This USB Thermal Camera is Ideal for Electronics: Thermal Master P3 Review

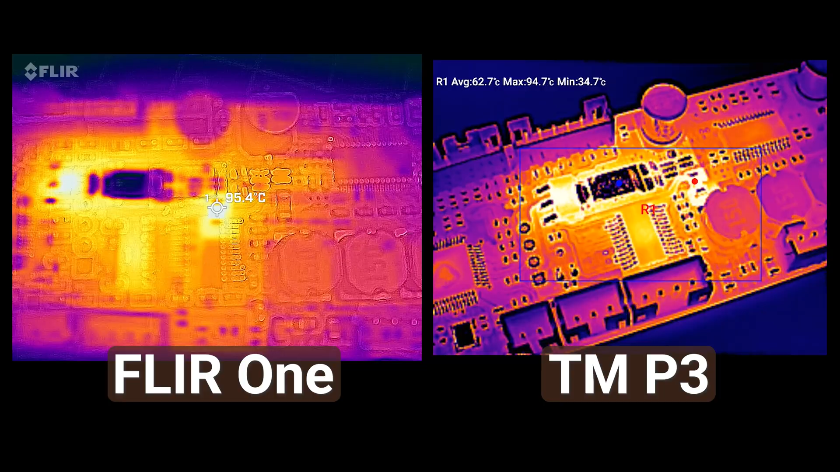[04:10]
On screen: max 94.7°C, min 34.7°C
I mean, it still provides a somewhat usable thermal image, but the heatmap is not as clear, and I've always had issues with alignment. This is a FLIR 1, which uses both a thermal sensor and a visible light camera,
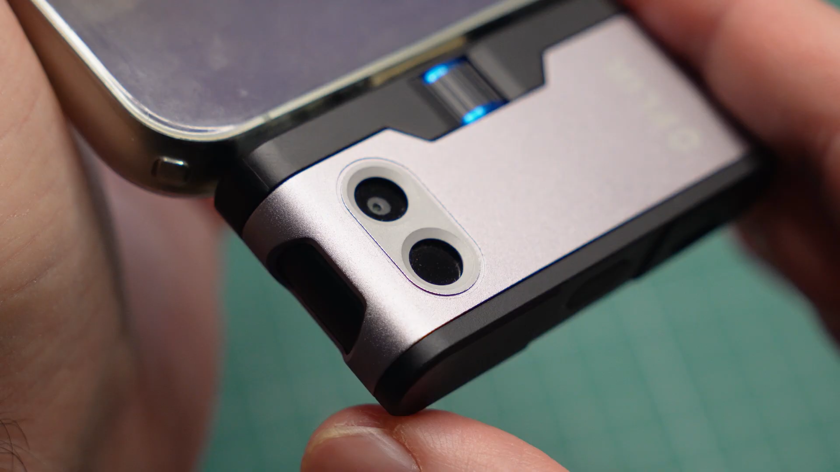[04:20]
from which it takes some information to render the edges of objects.
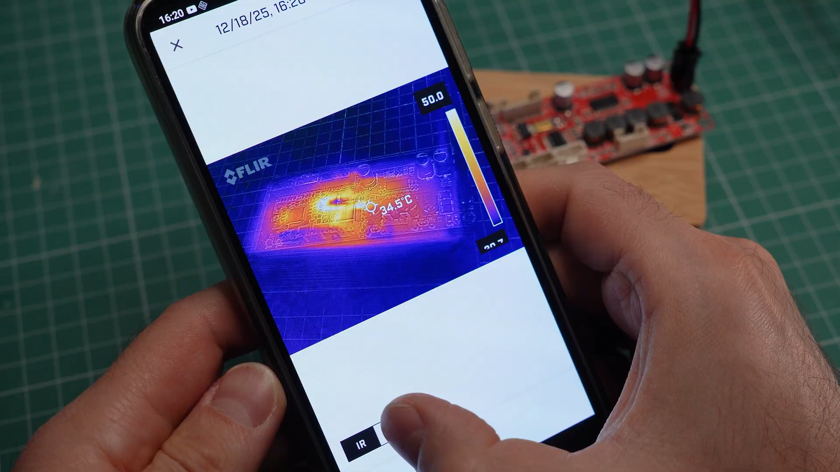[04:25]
On screen: spot 34.5°C
But the actual heatmap lacks detail at such close distances.
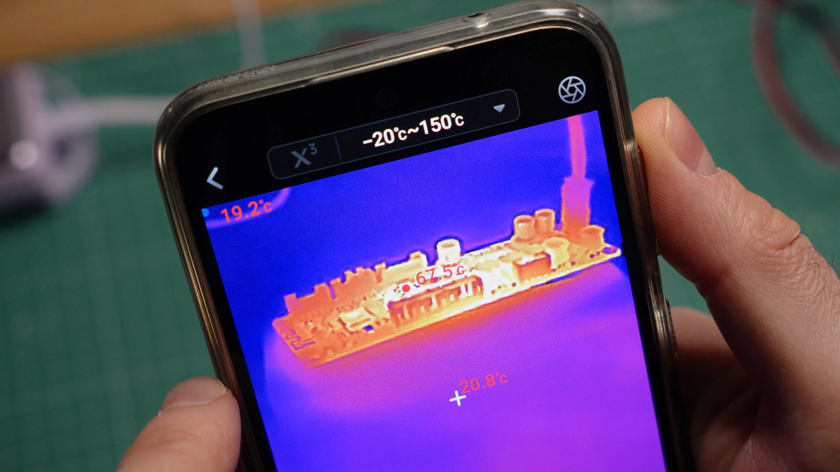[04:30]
Speaking of detail, the Thermal Master software has a feature called X3, which is supposed to improve detail and sharpness.
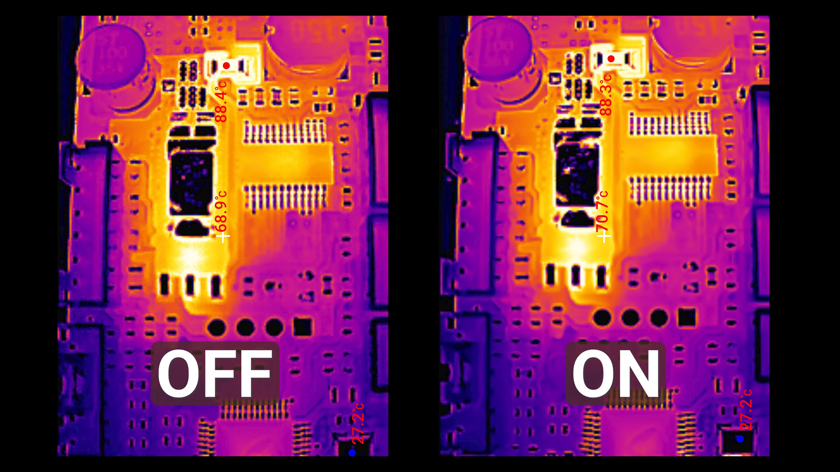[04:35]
But honestly, I don't see much of a difference, and sometimes it creates these strange glitches.
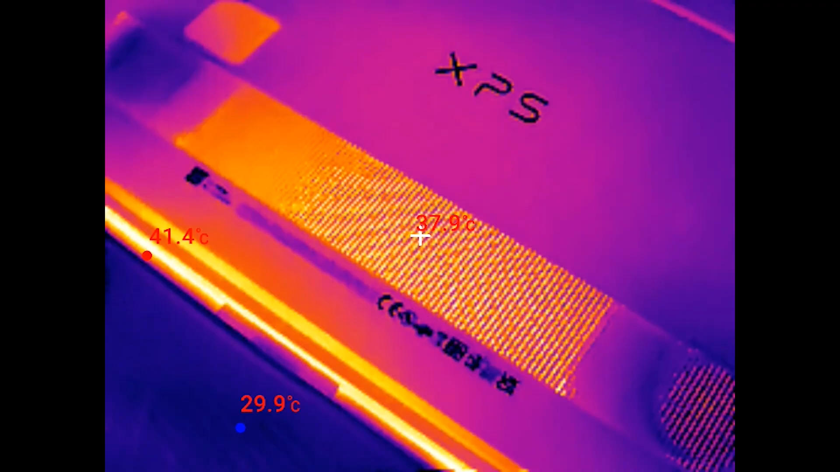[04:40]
On screen: spot 37.9°C, max 41.4°C, min 29.9°C
I usually kept it turned off.
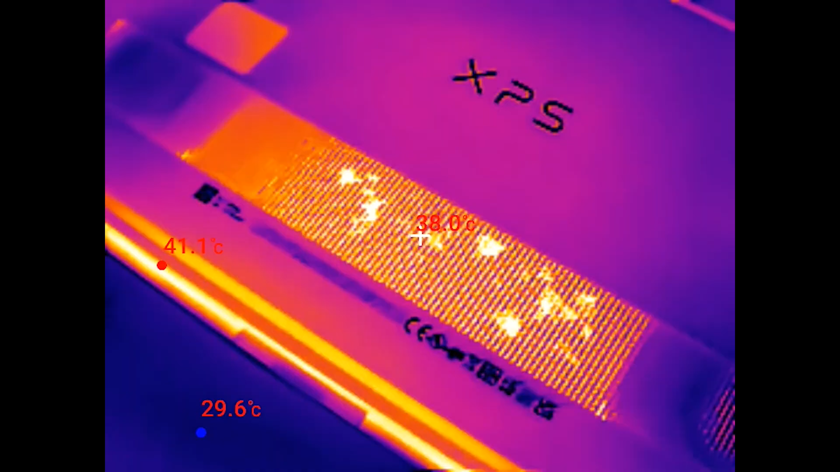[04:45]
On screen: spot 38.0°C, max 41.1°C, min 29.6°C
You may have noticed that the resolution of these images is relatively low.
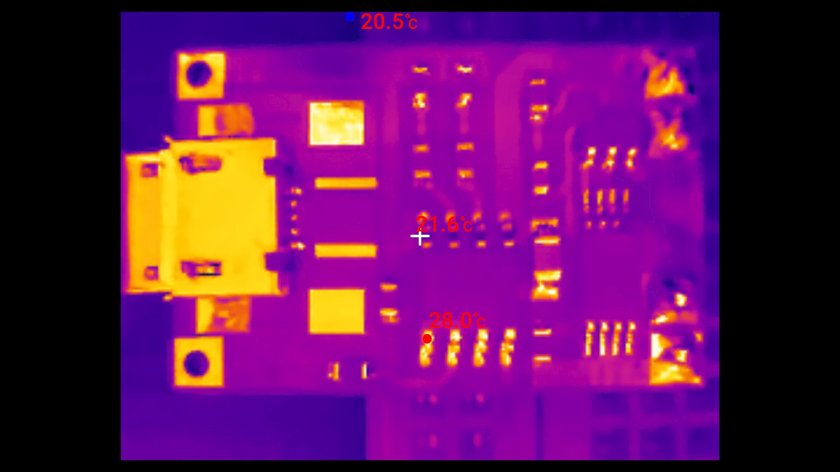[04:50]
On screen: max 28.0°C, min 20.5°C
And indeed, the sensor inside the P3 is just 256 by 192 pixels,
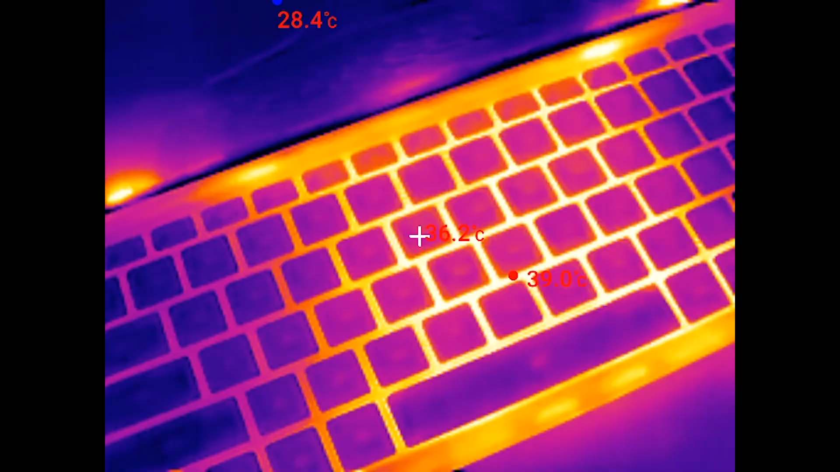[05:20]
But again, the adjustable focus on the Thermal Master P3 greatly compensates for the low resolution.
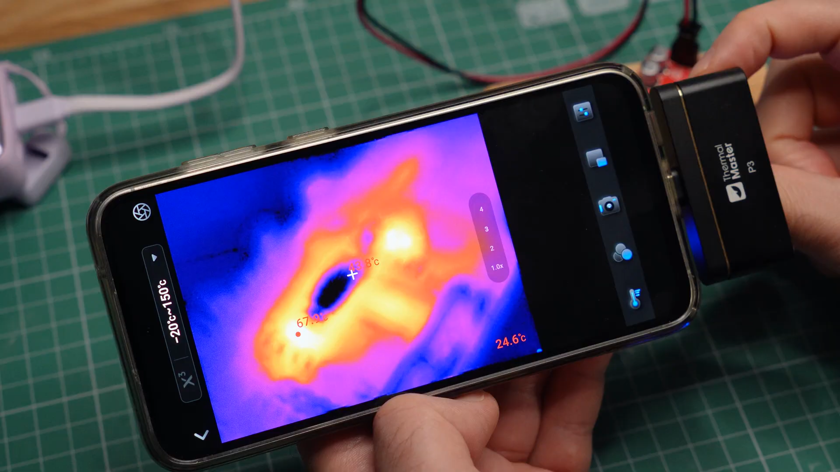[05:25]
I can just take images from extremely close if I want more detail.
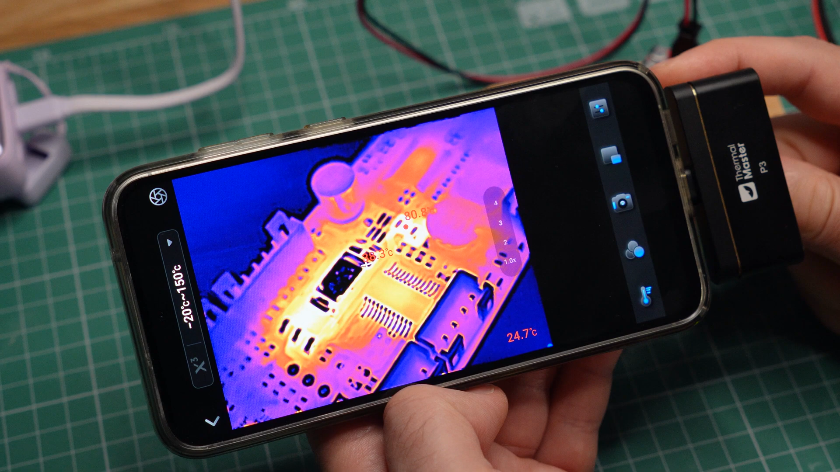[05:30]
By the way, the camera app also captures sound through the microphone of your phone,
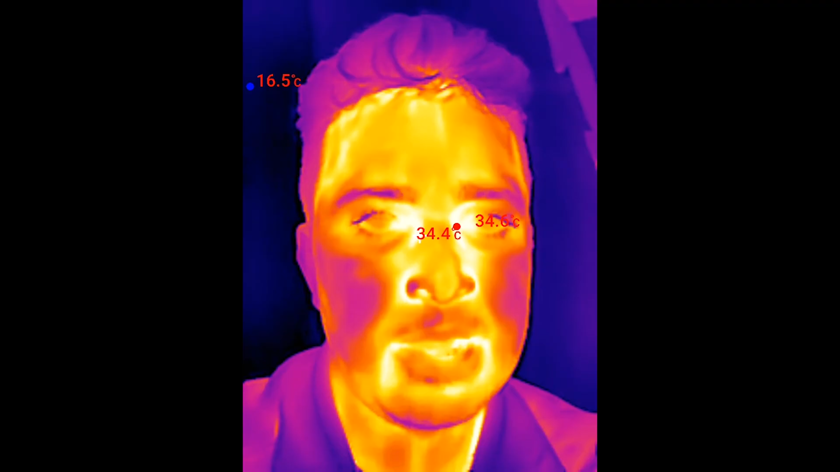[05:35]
On screen: spot 34.4°C, min 16.5°C
and this is what it sounds like.
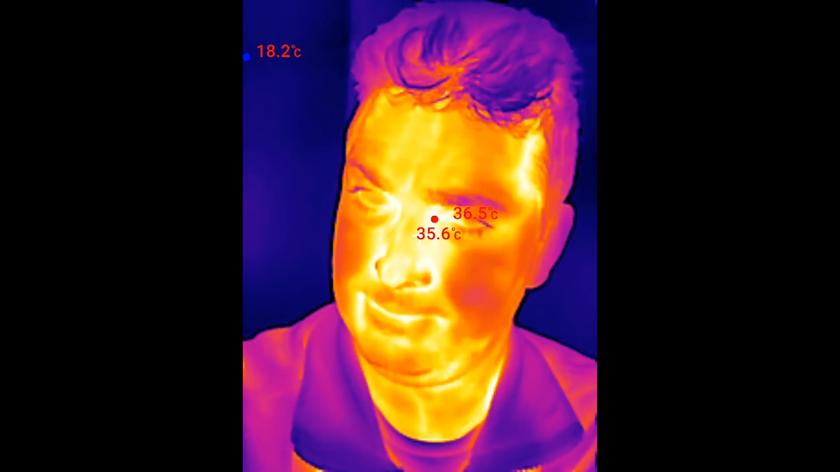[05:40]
However, it picks up this clicking sound from when the camera calibrates itself, which can be annoying. To use the Thermal Master P3, you need to download a special camera app to your device.